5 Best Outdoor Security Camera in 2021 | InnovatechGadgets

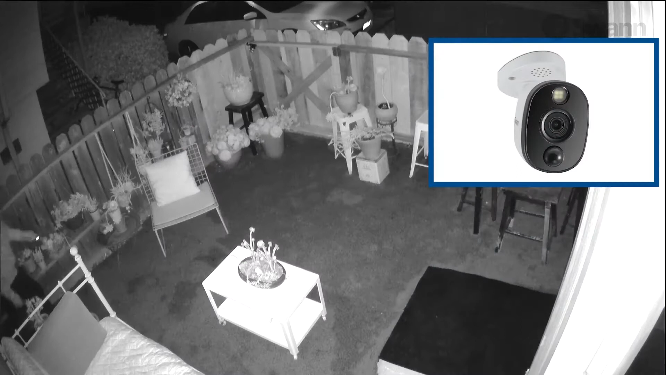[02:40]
Evidence from recorded video. Visibility from the sensor warning light.
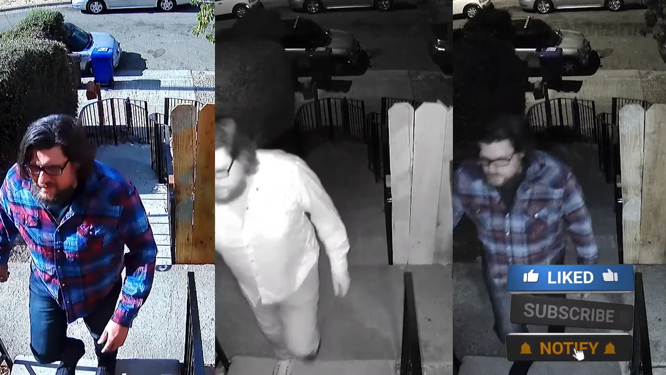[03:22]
It's allowing you to see the color of clothes, cars, and more for enhanced visual evidence.